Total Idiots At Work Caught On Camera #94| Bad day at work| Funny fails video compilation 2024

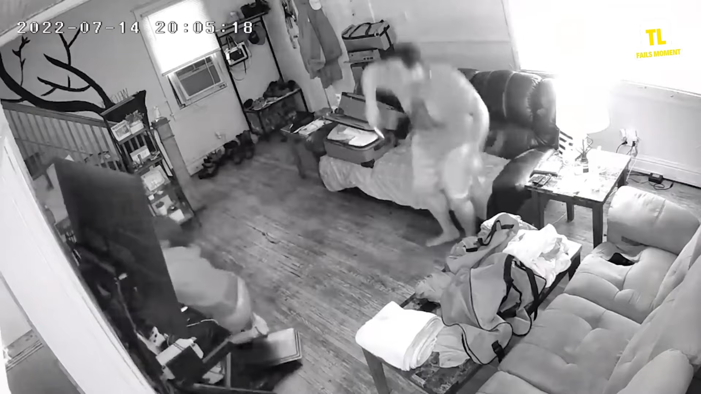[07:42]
The poor cat was just scared that the owner would leave it alone.